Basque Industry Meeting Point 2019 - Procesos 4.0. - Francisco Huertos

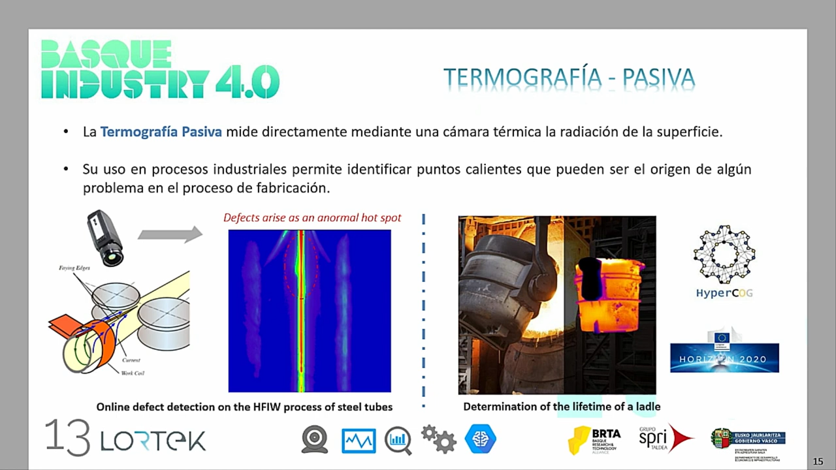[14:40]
donde determinamos el estado del refractario dentro de las cucharas que transportan acero líquido. De esta manera podemos determinar el momento adecuado o óptimo para poder sustituir dicho refractario. junto con la termografía pasiva también trabajamos en la termografía activa.